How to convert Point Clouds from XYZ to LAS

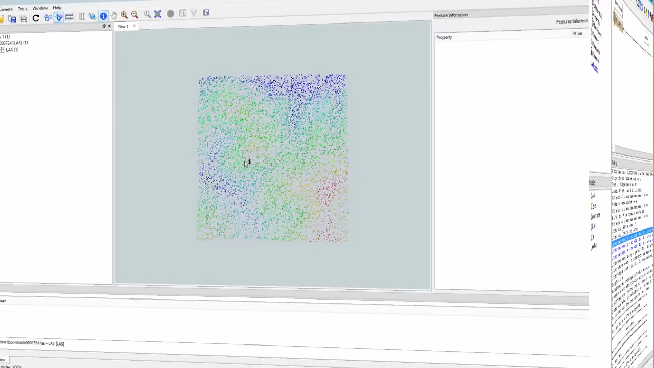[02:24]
And here is the output displayed in the FME data inspector.